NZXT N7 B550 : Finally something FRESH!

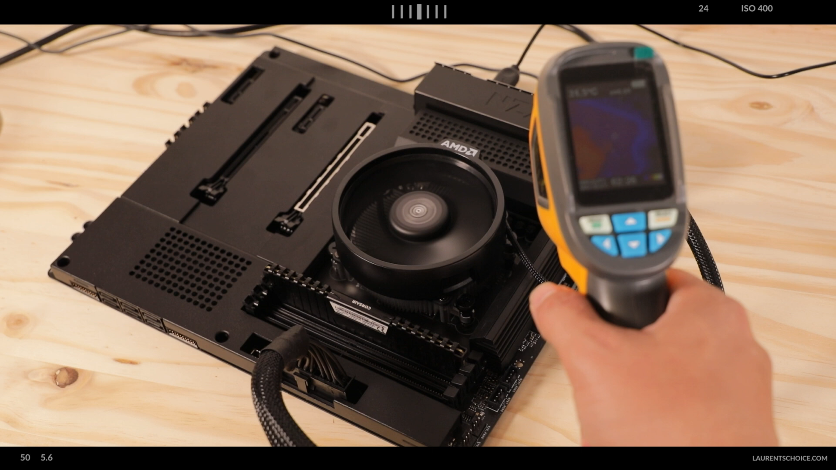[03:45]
could barely detect 55 degrees celsius of heat and surprisingly this is
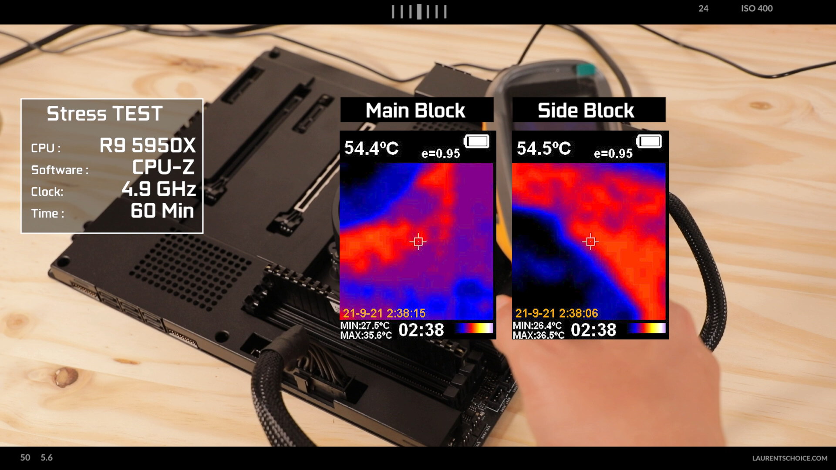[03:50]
the coolest uh vrm i have ever tested on a b550 platform so definitely a huge